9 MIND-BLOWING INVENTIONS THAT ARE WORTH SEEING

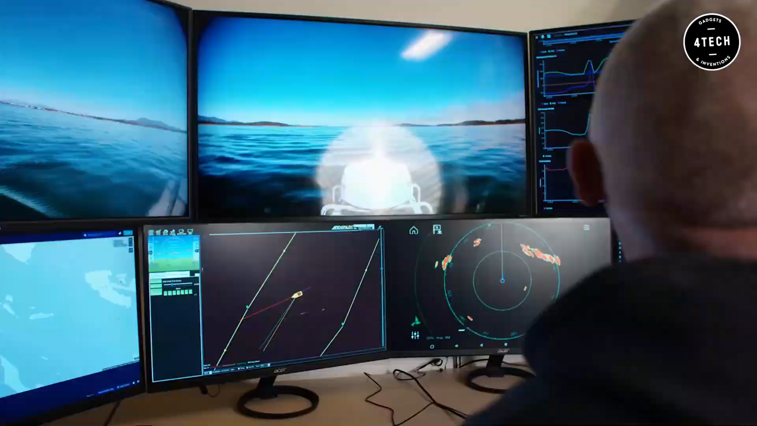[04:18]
you can use it through the cameras and even control the drone remotely.